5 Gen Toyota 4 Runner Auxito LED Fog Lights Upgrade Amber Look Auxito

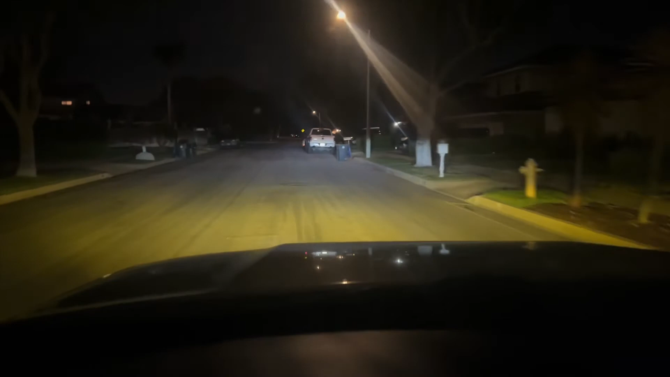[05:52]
even rainy day and that's how it looks at nighttime guys I really like